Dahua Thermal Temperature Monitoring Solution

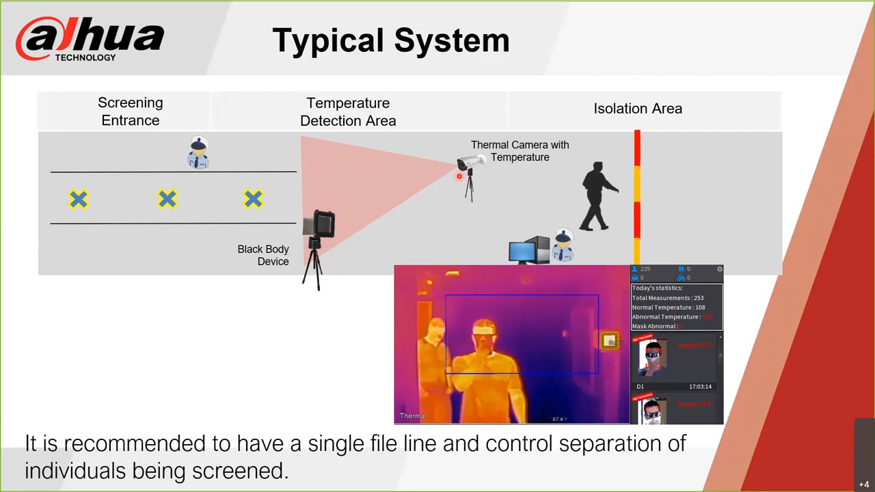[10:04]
That's customizable by the installer or at the reference of the end user, whatever they want. So that is adjustable by whomever that's installing the system. Okay. A couple of big things to take note of. So from a cabling standpoint, we talked about the thermal camera will have a category cable that runs from it to the NBR.
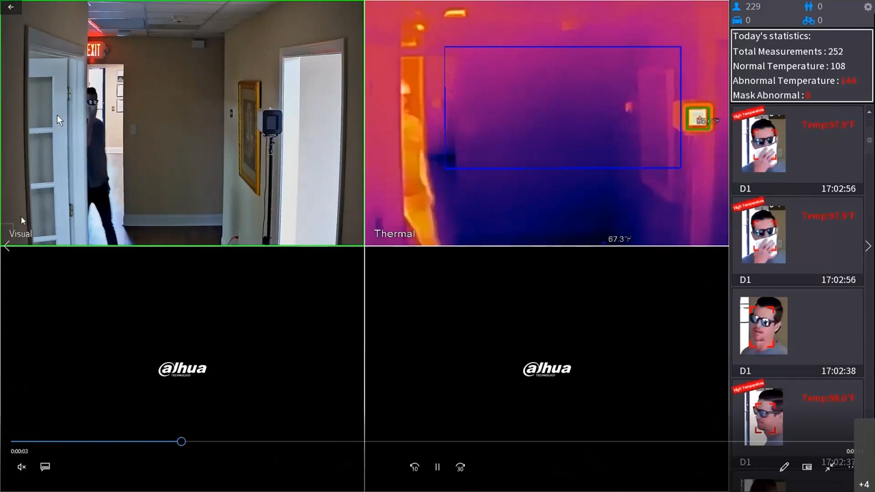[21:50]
you'll see a couple individuals walking right up through here through the hallway. You see the black body device on the screen right here, and you can see how it's mapped out on the thermal side. And then over here on the right side, you'll see the notifications pop up as the individuals cross through. Let me hit play on that. You'll see as they walk up, the temperatures will alarm and you'll get notifications over here on the side if they are deemed a high temperature.
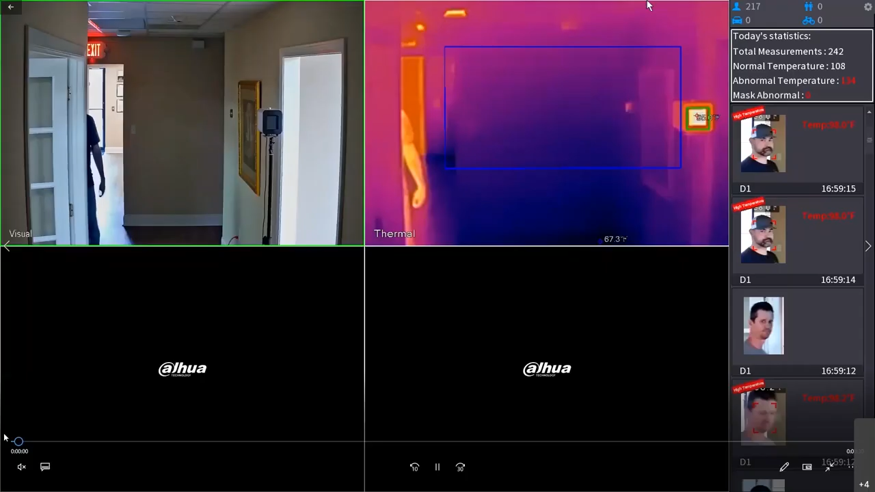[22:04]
At that point in time, if it's determined that you guys want to do playback, here's another video of that where you can actually see the playback functioning working.
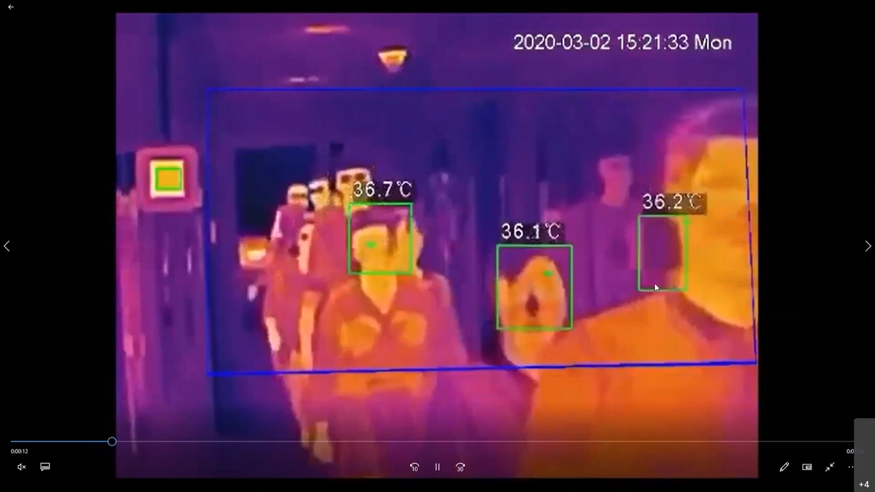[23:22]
This is international so that's why it's in Celsius, but you can see the overlay here.
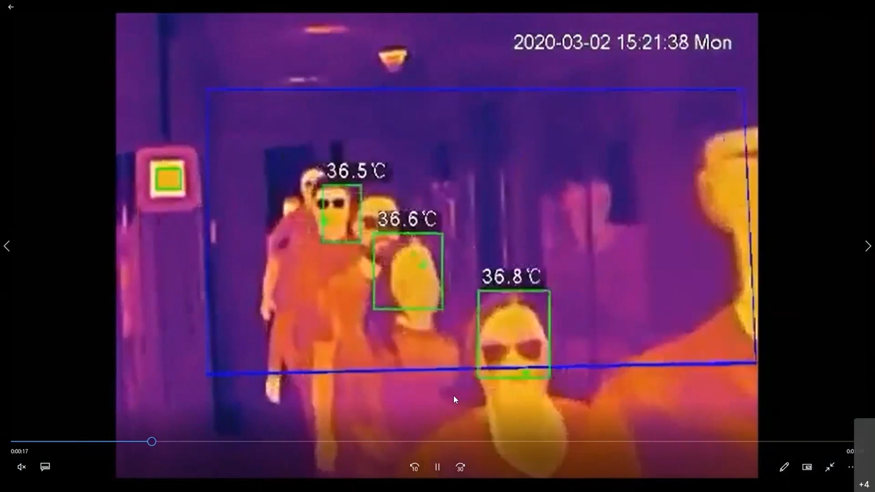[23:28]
You'll have both images up live, but you'll be able to see all the different individuals coming through here with the temperatures, being able to detect all of those.
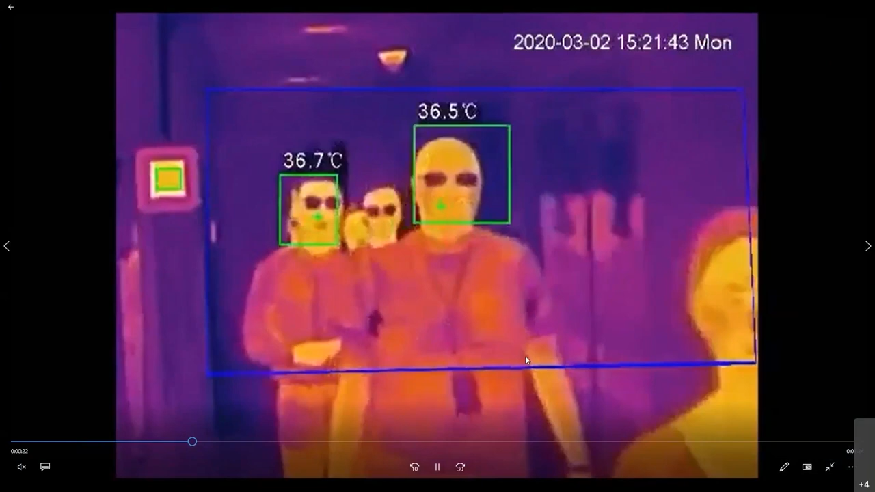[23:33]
I would not recommend something like this from an actual deployment.
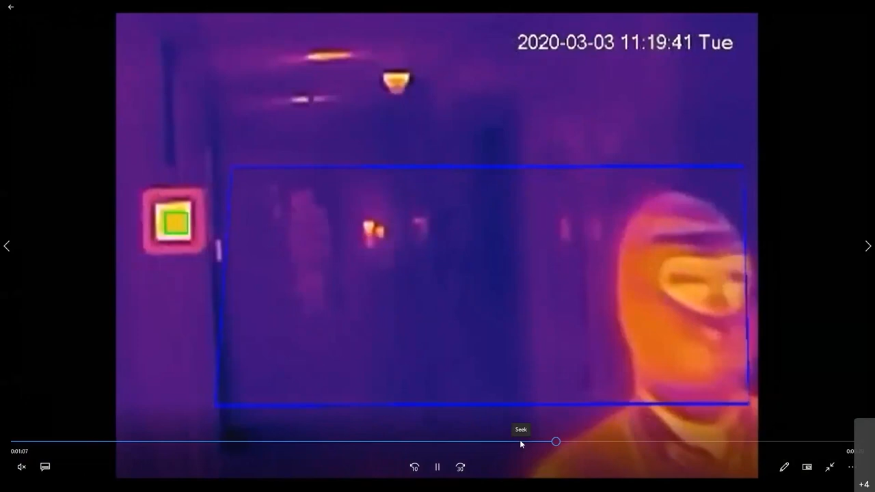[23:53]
As long as the forehead is exposed, we still have the ability to be able to detect that temperature.
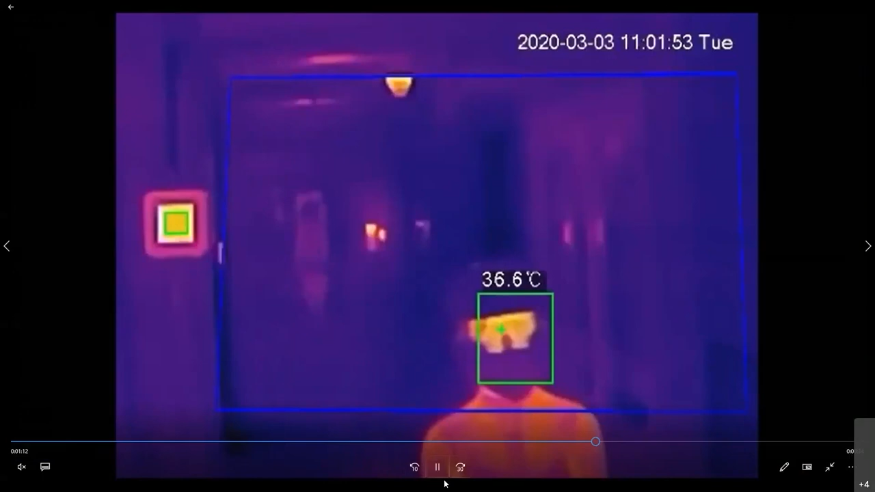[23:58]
On screen: spot 36.6°C
One important thing to note is this is tied into a facial detection analytic. So it is actually looking for a person's face and not just any hot object in the image.
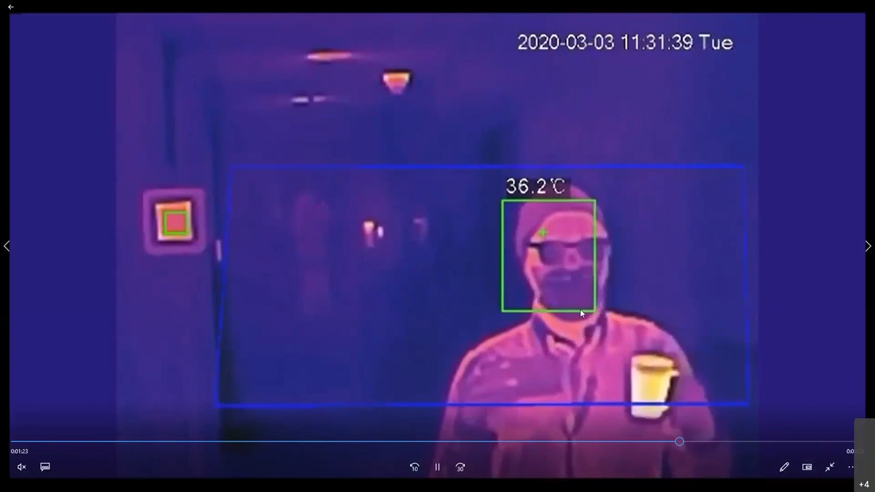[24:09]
On screen: spot 36.2°C
So this is an example of somebody with glasses,
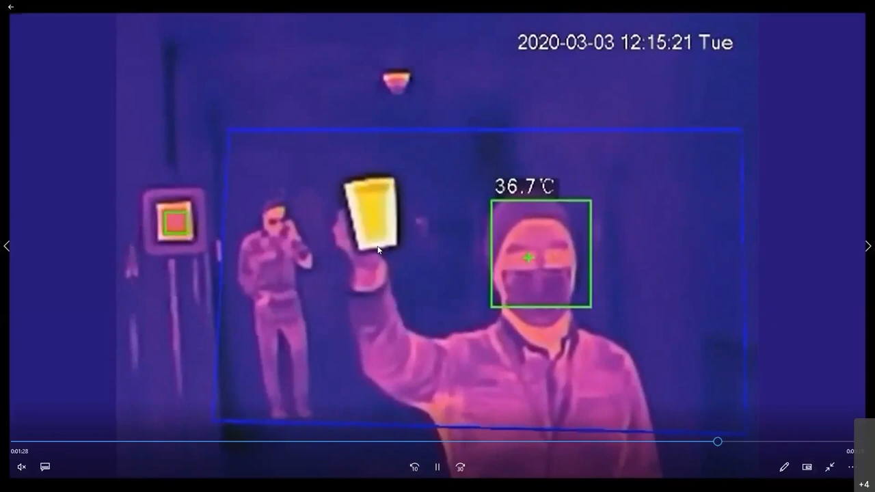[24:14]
On screen: spot 36.7°C
full beanie on with a full face mask, and you can see the hot cup of coffee.
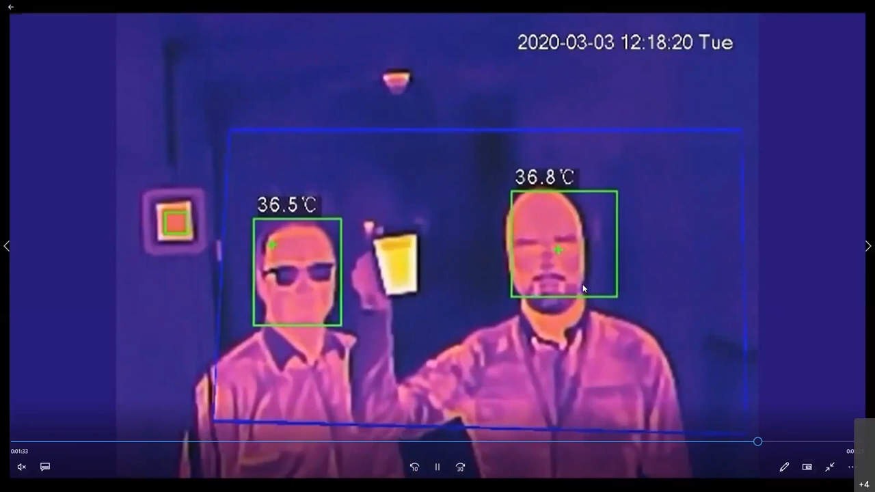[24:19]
It's showing white hot like it's supposed to in the thermal, but it is not tripping because it is looking for that facial tie-in to do the temperature,